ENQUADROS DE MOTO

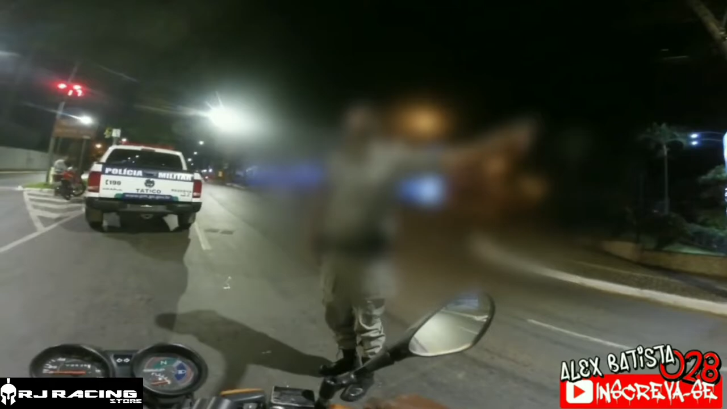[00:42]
Tô te olhando de longe, mano. Vai lá, bom trabalho. Alô, obrigado pra vocês também.